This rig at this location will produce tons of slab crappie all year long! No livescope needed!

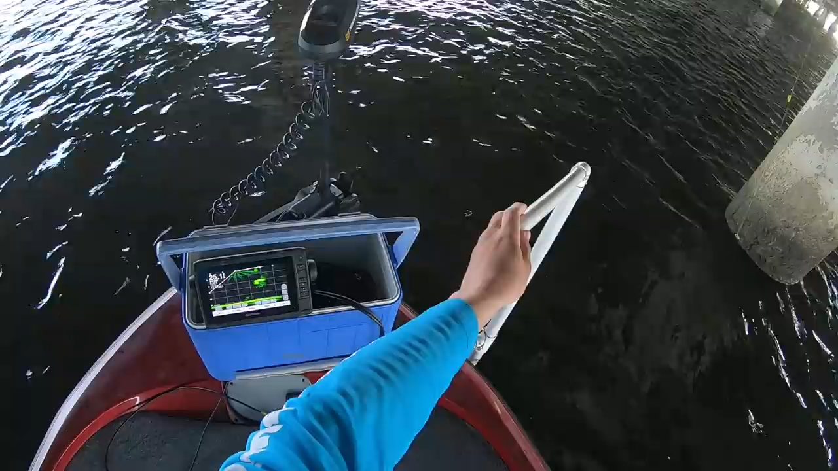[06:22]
all right, we got a few right here. Again, we'll see if we can get them to bite.